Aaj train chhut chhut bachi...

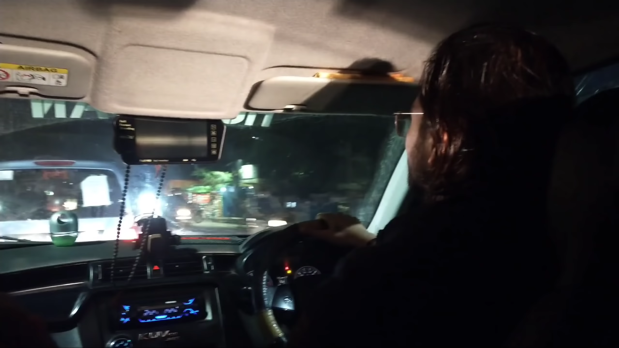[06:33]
अभी हमारा सफर हो चुका स्टार्ट और भाई लोग जा रहे हैं छोड़ने के लिए स्टेशन तक बड़ी छोड़के आँ